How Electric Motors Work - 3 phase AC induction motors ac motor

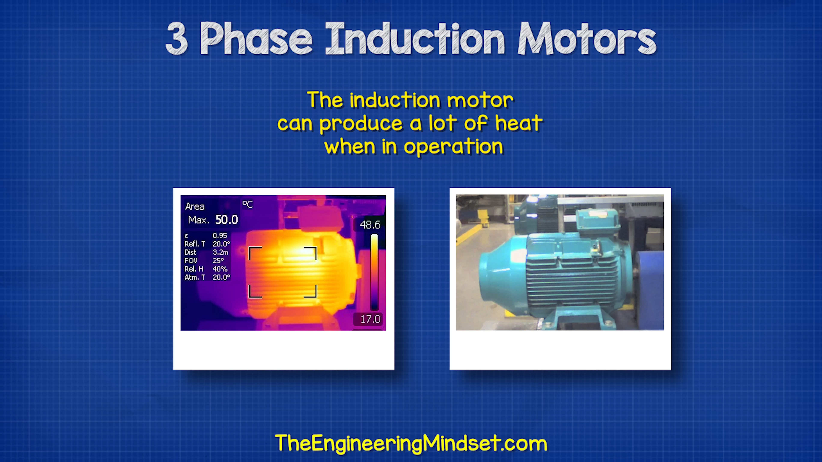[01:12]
On screen: max 50.0°C, scale top 48.6°C, scale bottom 17.0°C
That's because the induction motor can produce a lot of heat when in operation. So the fan blows ambient air over the casing to cool it down.